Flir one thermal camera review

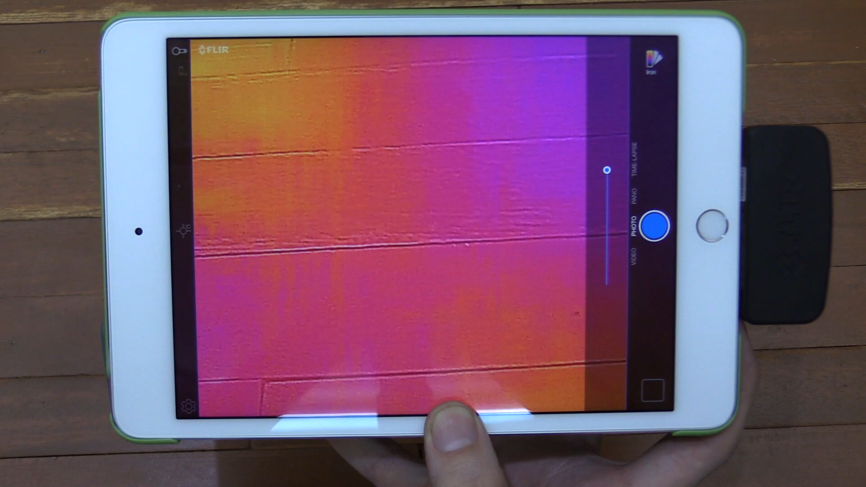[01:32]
Well, this is showing heat. For instance, if I put my hand under here, you'll see that it's glowing red because my hand is much hotter in comparison to the table below.
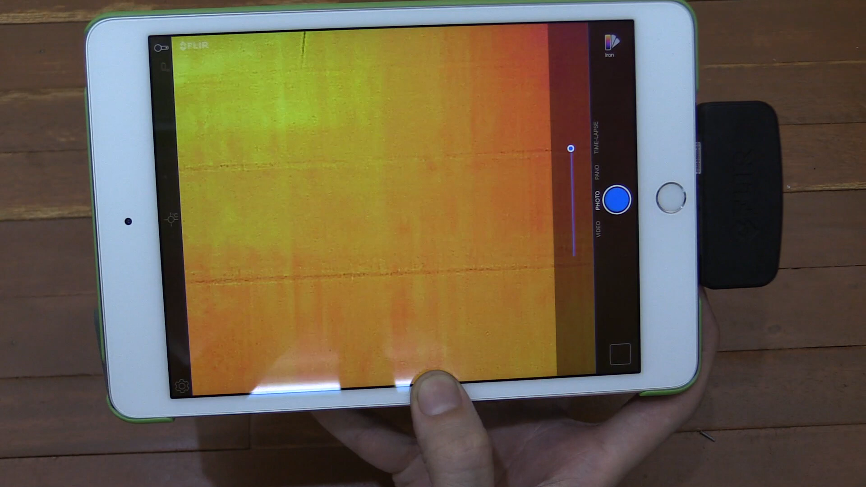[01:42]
Now you might just be thinking, oh, that's some kind of camera trick. Well, let me show you this. I'll put my hand here.
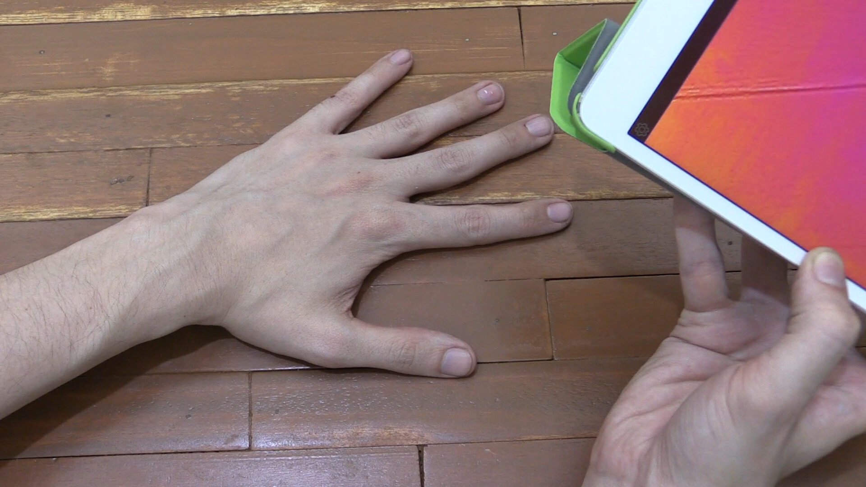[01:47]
I'll hold it for a couple of seconds to transfer some heat and then I'll bring the camera over it.
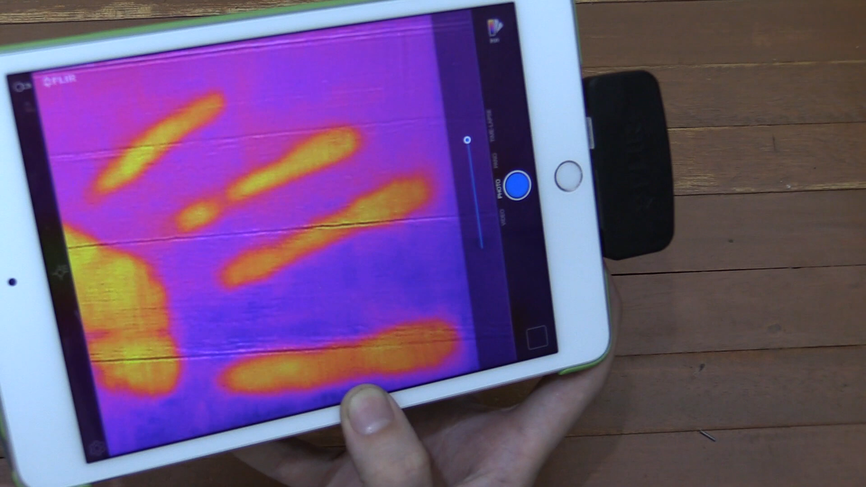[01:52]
And you can see that you can actually see where my hand print was because that heat is still on the table.
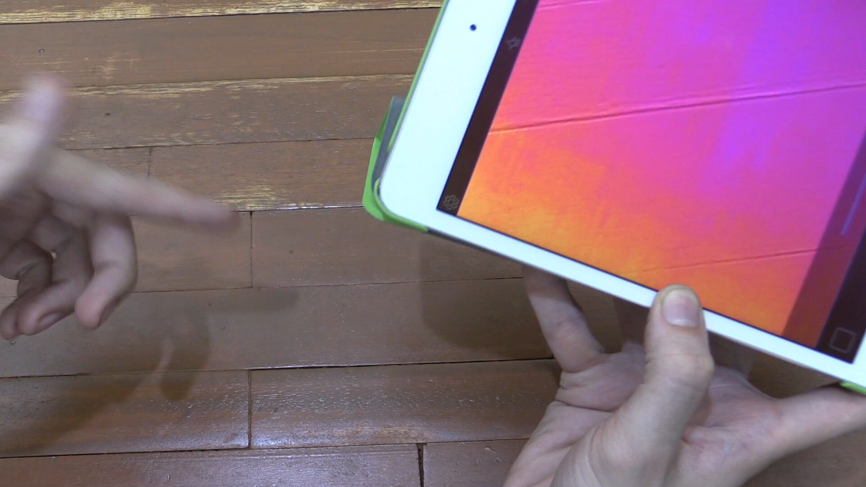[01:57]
Now that will fade, of course, but it does actually last for a lot longer than you'd expect.
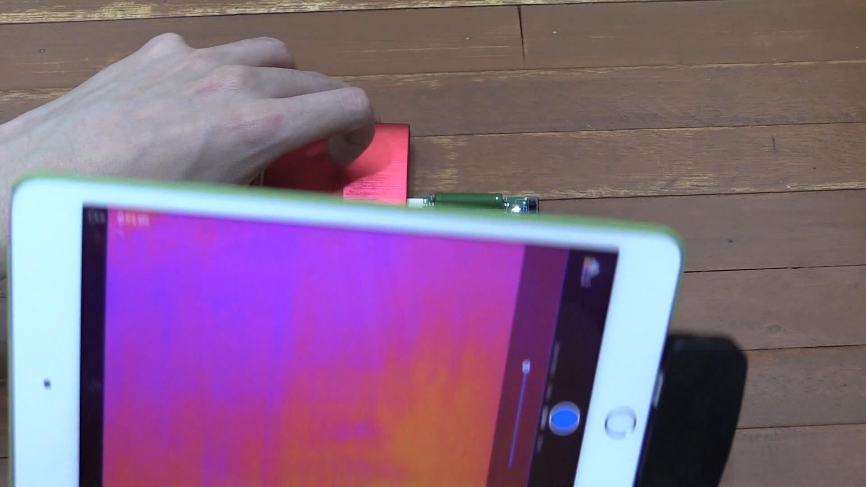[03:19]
But with the thermal camera, if I put it over that, you can see here's the power back.
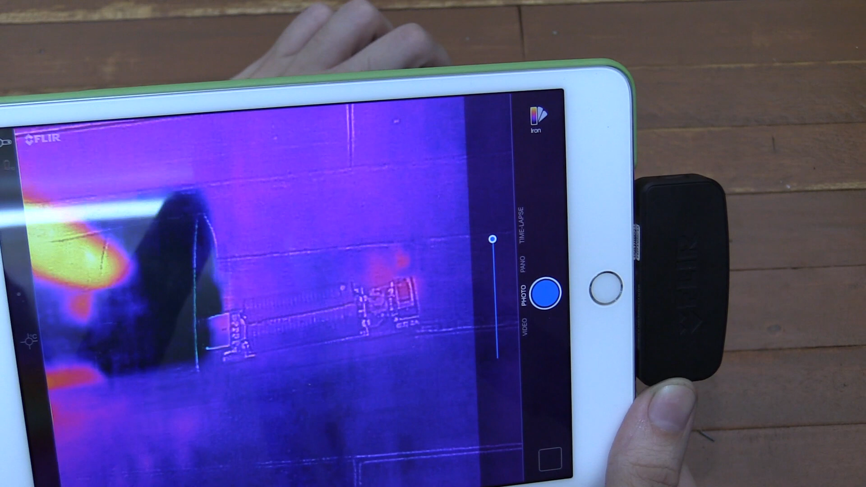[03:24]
Here's a dummy load. Watch what happens when I turn it on.
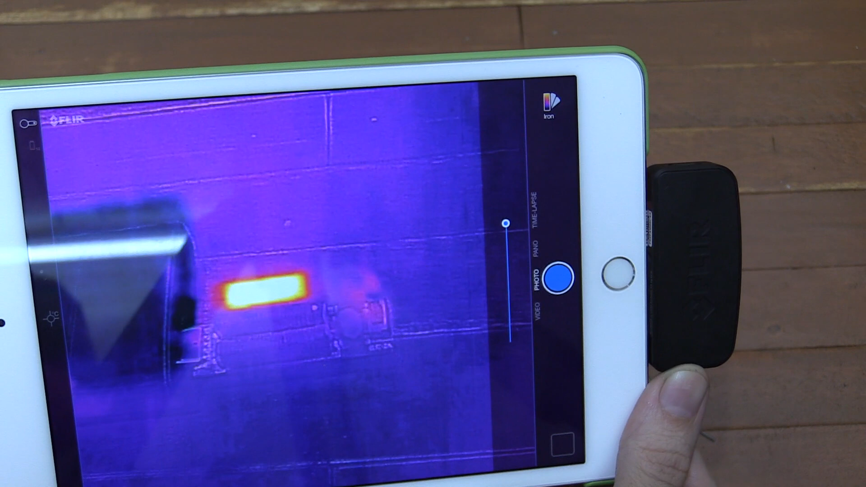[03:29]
Instantly, you can see one resistor heating up to an extreme temperature. And if I flick this switch so that both come on, you can hopefully see that the other one should start heating up as well.
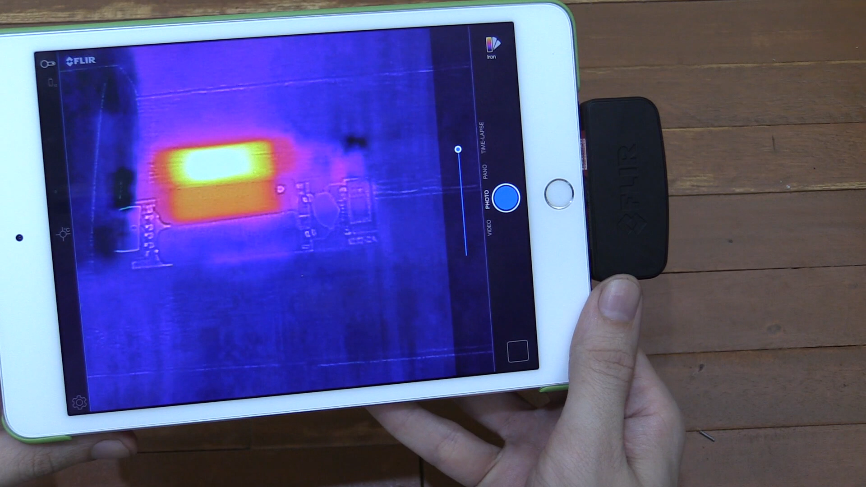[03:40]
Now I can't run this too long because if you don't have a cooling sort of a fan or something on this, then they will overheat extremely quickly. So I can't show you that for too long, but you can see there the extreme heat that they're getting.
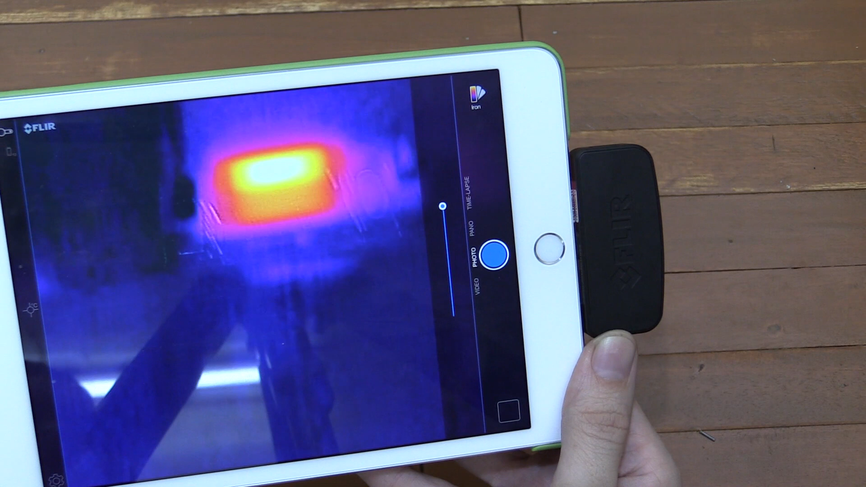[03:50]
So if I put my hand there as a comparison,
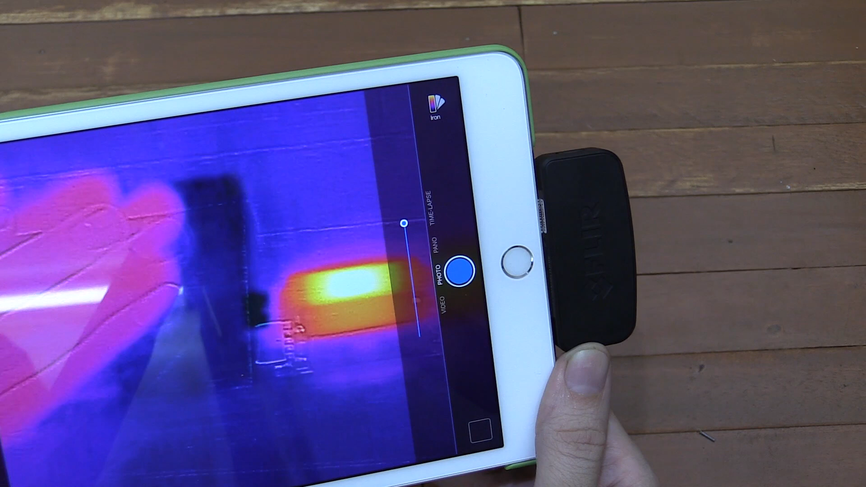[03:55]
you can see my hand is much more pale, whereas before it was bright. So that's a difference, you know, a contrast in temperature.
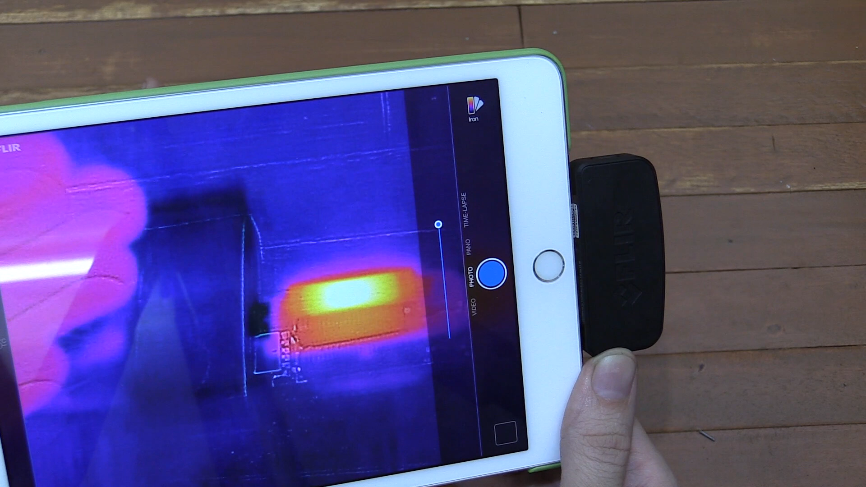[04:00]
My hand is, say, I don't know, 29 degrees, for example, while those resistors are just insanely hot. If I hold my hand there as a comparison, you can see my hand is still pretty pale.
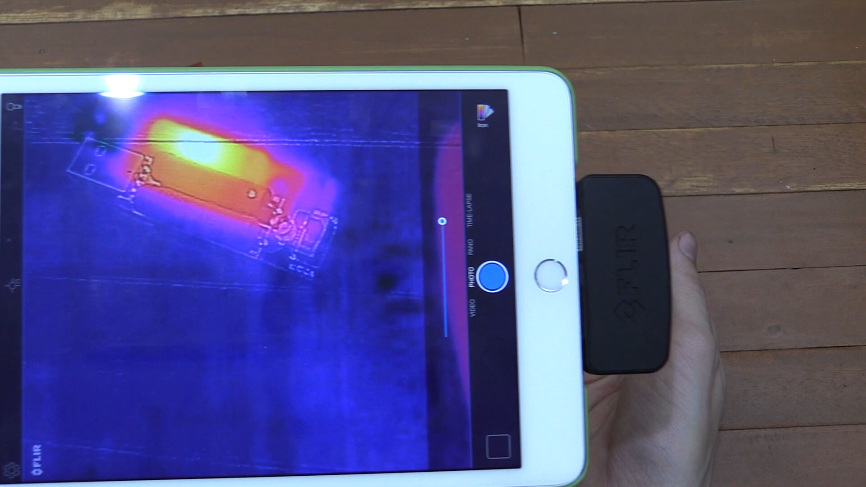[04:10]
Now, every now and then you see it jitters like that.
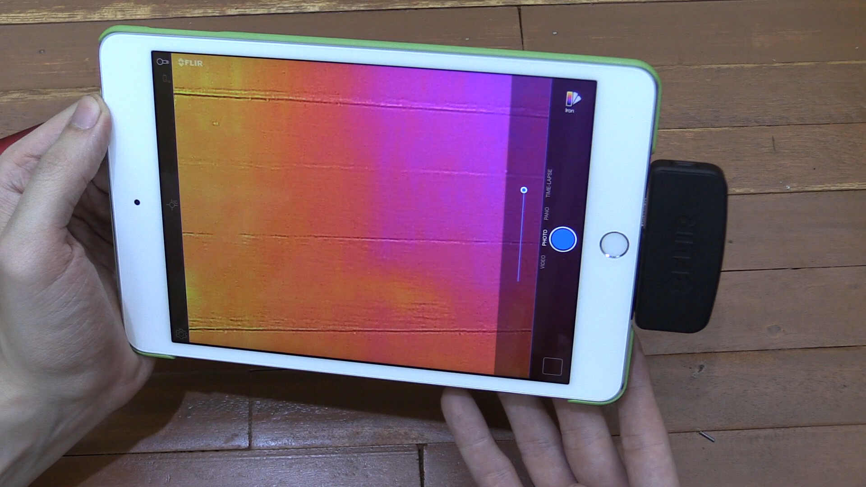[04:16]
That's the camera recalibrating because there's a difference in temperatures, an extreme difference.
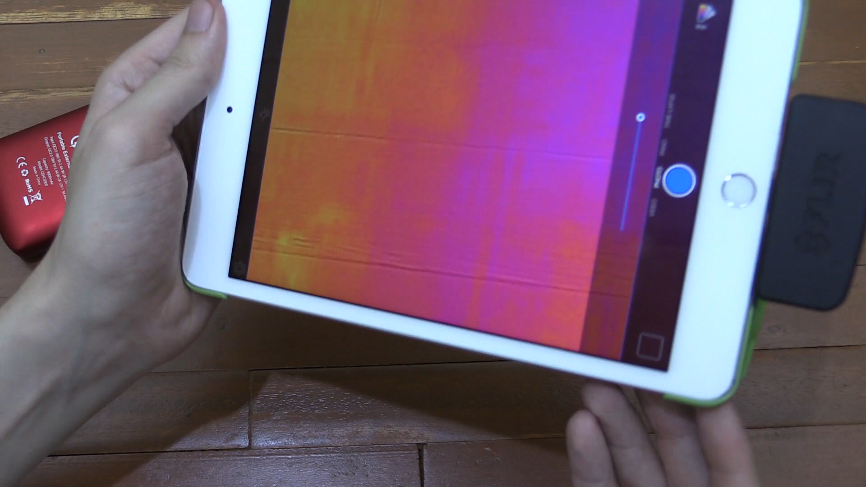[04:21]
So if I now point this, say, if I move this USB load away and point at the table and put my hand on there,
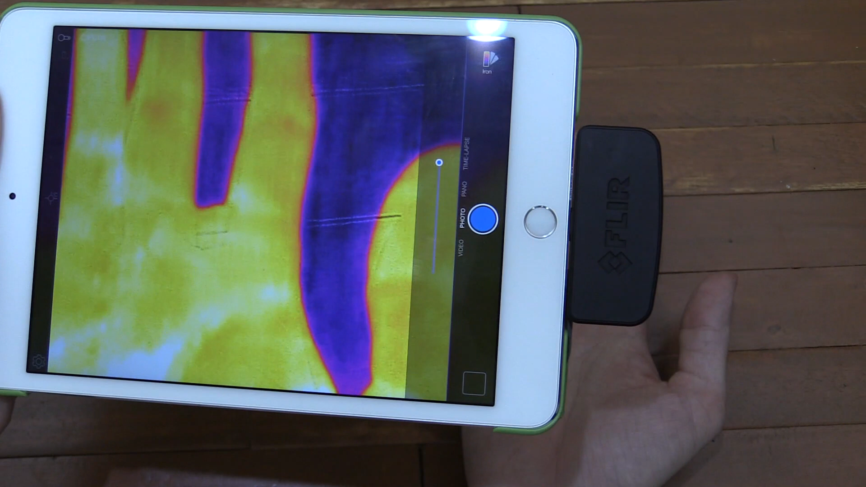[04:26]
you can see now my hand is glowing again, because in comparison, my hand to the table is a big difference.
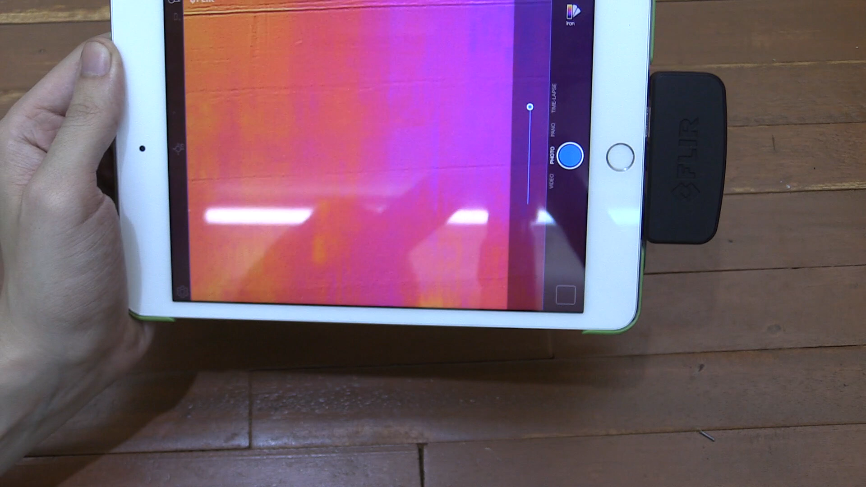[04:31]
Now, before I go into too much detail about the app itself, which, you know,
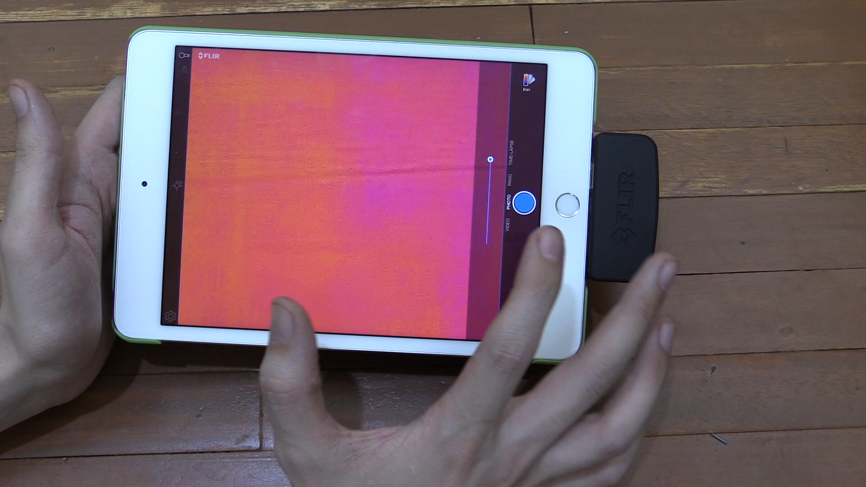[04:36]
it actually has more features than you'd expect, I want to just take a closer look at the unit itself.